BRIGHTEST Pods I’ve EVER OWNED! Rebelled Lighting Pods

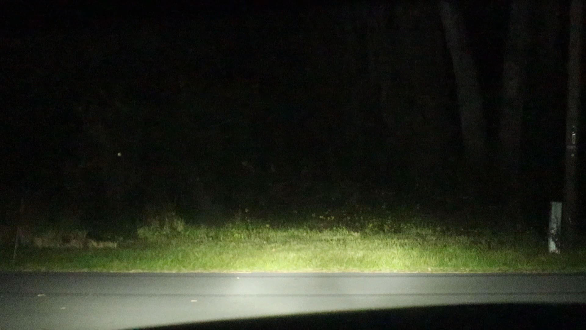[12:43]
that hits the woods out in front of us this is high beam you guys can tell a little bit of a difference between high beam and low beam and then no headlights and now let's do left side that's the left side pods and that is the right side pods they are just as bright if not brighter than my headlights so and then this is with headlights on and this is with high beams on